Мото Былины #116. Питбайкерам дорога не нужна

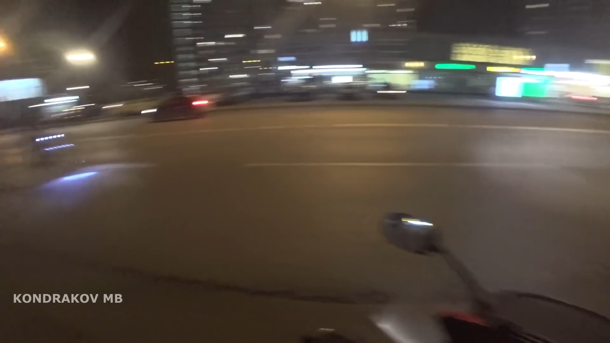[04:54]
Я хотел до велосипедиста доебаться, а тут бездорожье настоящее устроили городское. Велосипедиста я пропустил, типа по правилам, а он на красный рубанул. Как так-то.